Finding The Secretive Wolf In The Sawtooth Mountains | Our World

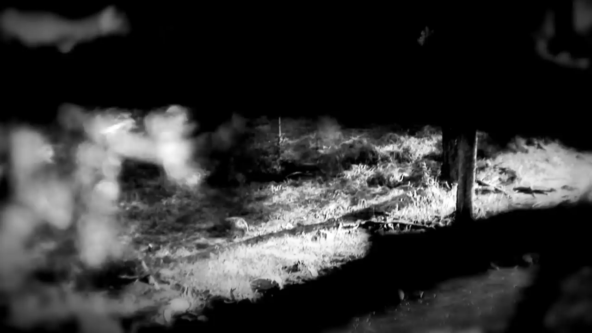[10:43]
I think that one just caught our wind there. Just got that look.
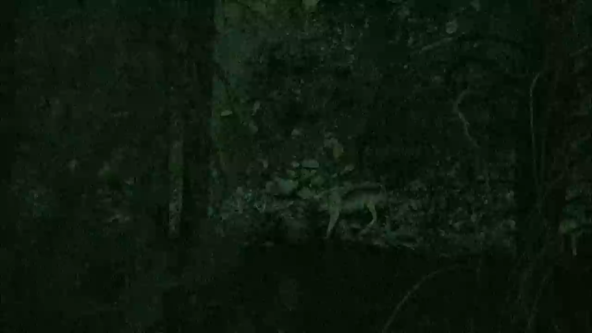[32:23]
It's not what we expected, but the alpha has led us to a feast.
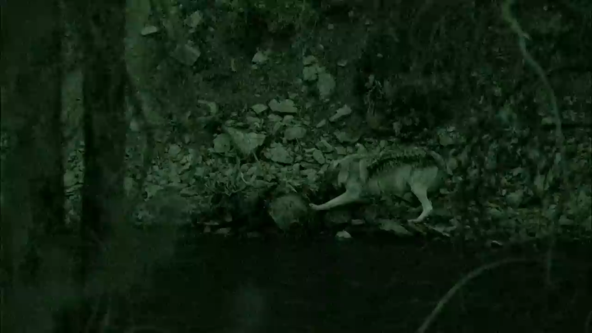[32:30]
He gorges away and then struggles up the hill.
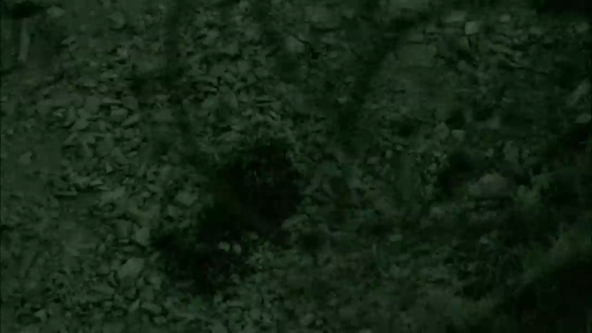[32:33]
It's likely that he's going back to the den to regurgitate food for the mother.
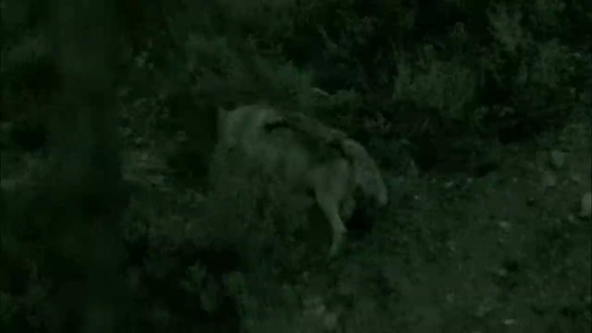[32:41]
His belly can probably hold 20 pounds of flesh, and he's certainly so bloated here that he can barely walk. The alpha keeps coming back for more. That's some sense of duty.
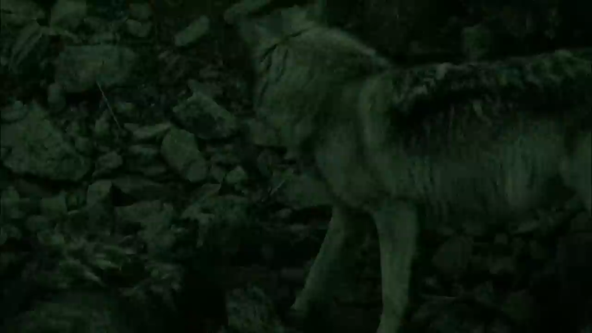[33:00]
He also keeps signalling to this young female with a collar who is keeping lookout just above him. Eventually, she joins in. Amazing. She's regurgitating food for the den's occupants, even though she's not the mother.
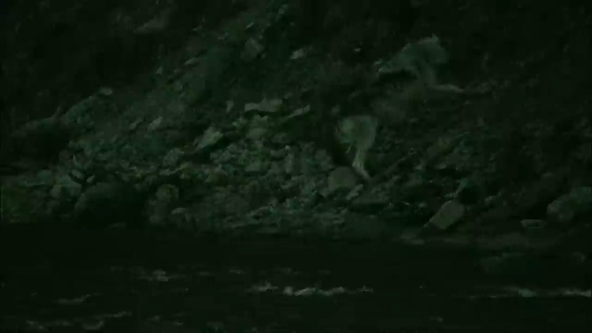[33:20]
It makes me admire them all the more when they collaborate like this. It's a very human-like characteristic.